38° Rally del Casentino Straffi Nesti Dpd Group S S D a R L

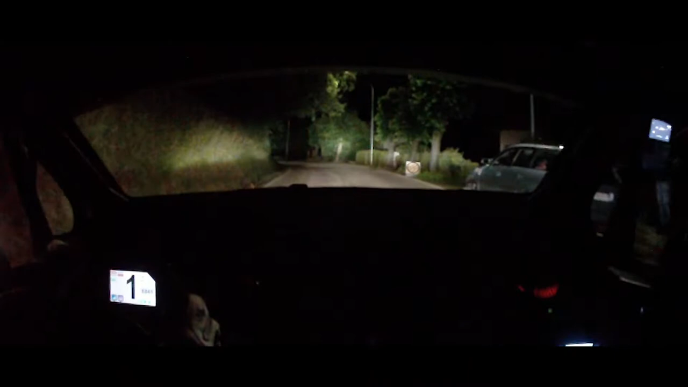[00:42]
50, sinistra 4PPU, 30, inversione destra, in sinistra 3, 20,